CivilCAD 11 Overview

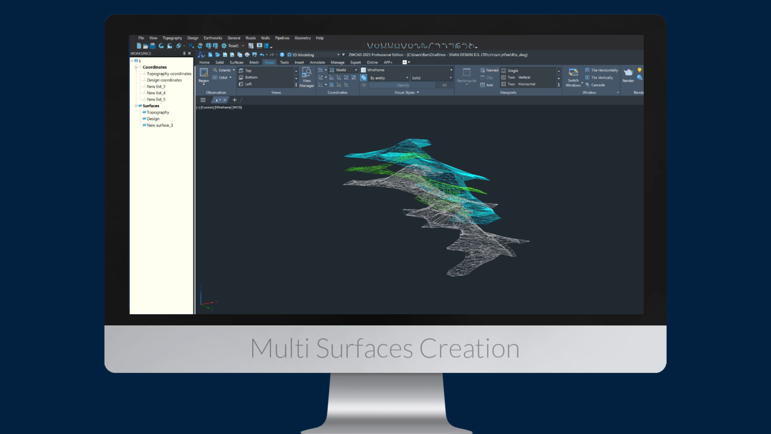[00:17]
CivilCAD 11 offers unlimited surfaces and the use of standard or custom coordinates for tasks like volume computation, earthworks, land development, and infrastructure planning. Pick heights upgrade.
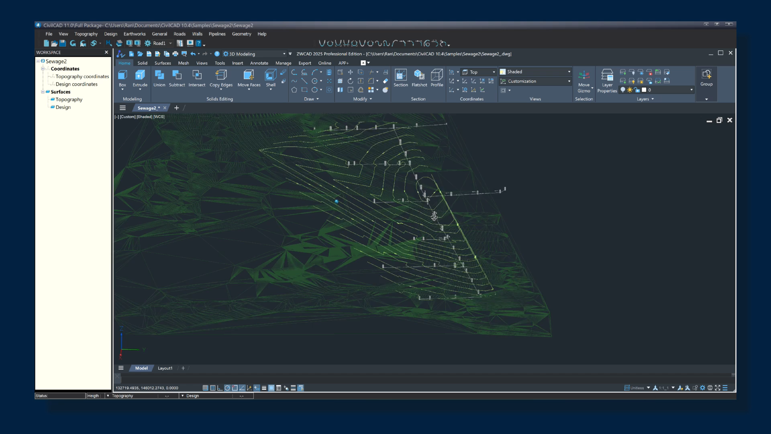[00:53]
Loading a million coordinates and creating contours at the fastest speed of all other software.
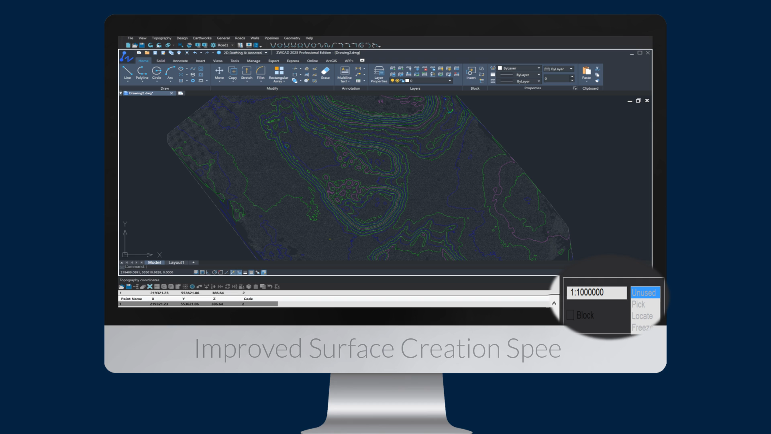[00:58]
CivilCAD 11 provides a comprehensive solution for point cloud projects, enabling precise 3D modeling,